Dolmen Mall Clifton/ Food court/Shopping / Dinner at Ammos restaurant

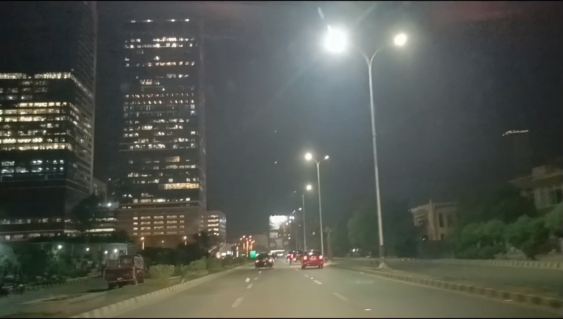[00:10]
रात में खूबसूरत लग रहा है, लाइटें चल रही हैं, लग रहा है दुबई में आ गए।